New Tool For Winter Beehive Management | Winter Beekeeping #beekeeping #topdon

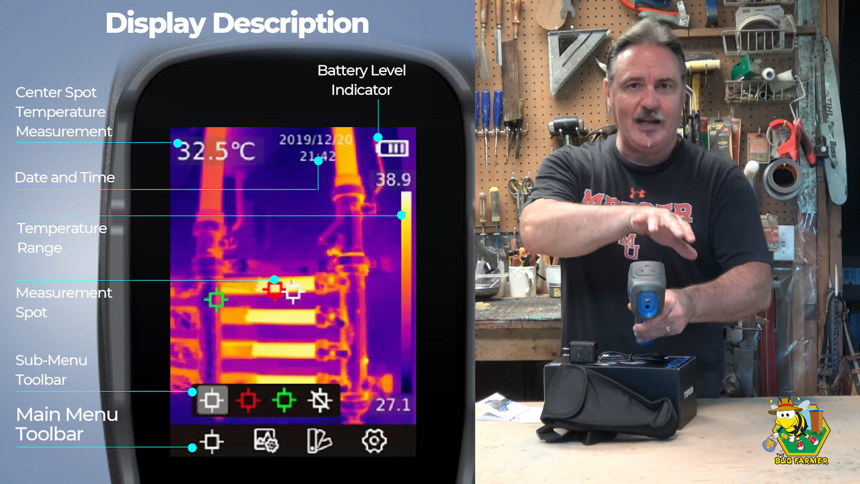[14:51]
On screen: spot 32.5°C
With the target area, you can see exactly what the temperature is of what it is that you're looking at. Even from this far away, I can tell that my fire is 194.8 Celsius.
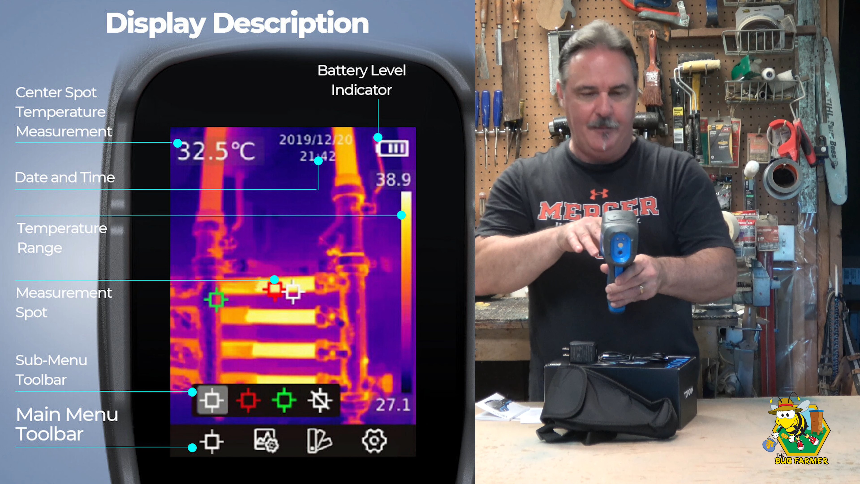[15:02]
On screen: spot 32.5°C
It is all in Celsius on the screen. That's okay. I can do the conversion, and there might be a way. I don't know whether there is or not. I haven't gotten that far into the manual to change this to Fahrenheit. Don't know whether you can or not, but it shows you what the current target temperature is.
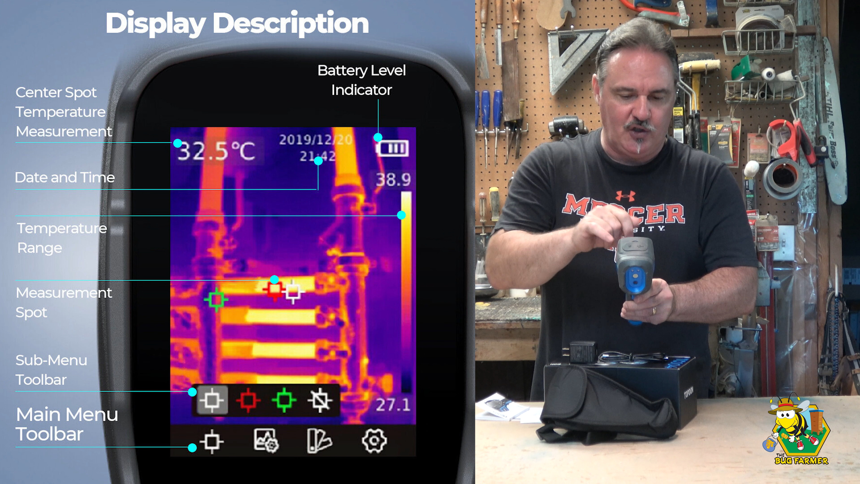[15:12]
On screen: spot 32.5°C
That's where you're pointing it. The max and the minimum temperature of that range, as well as a scale on the side. So this is very, very decent.